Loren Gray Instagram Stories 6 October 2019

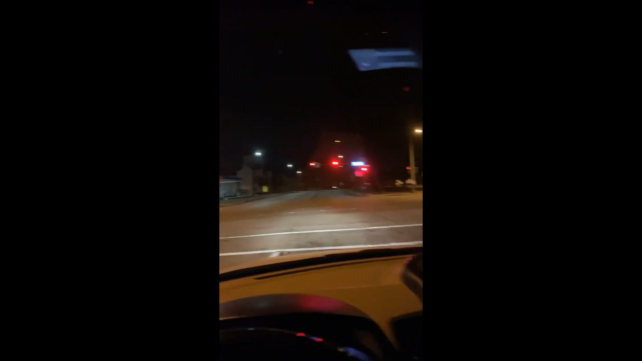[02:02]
nobody is on the road I've not seen one single car and honestly I don't blame them oh time my time to go